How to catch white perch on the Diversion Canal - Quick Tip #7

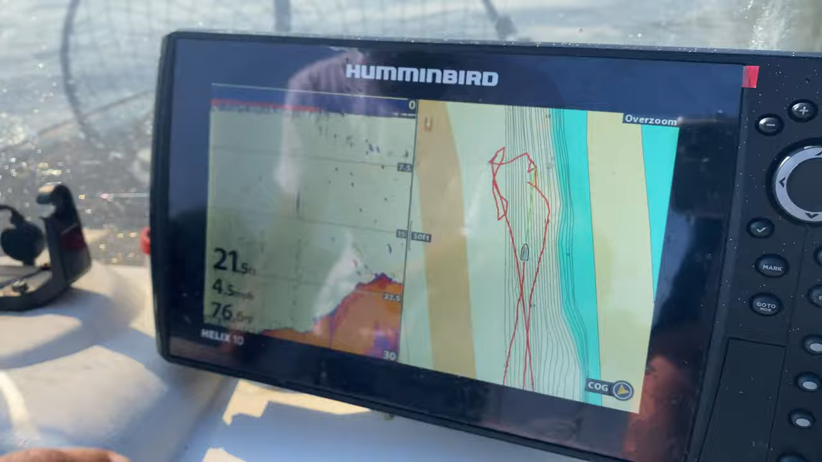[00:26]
Anywhere in here is a good spot to start trying to target the bait when you're trying to fish for a perch.
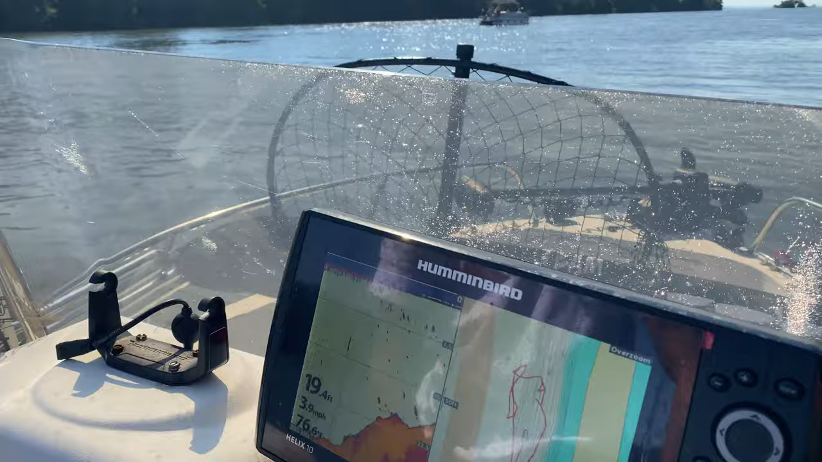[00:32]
On screen: depth 19.4 ft, speed 3.9 mph
And we'll show you a bunch of them here in a minute. When you're sabiki fishing, you can line them all the way up down it if you want to.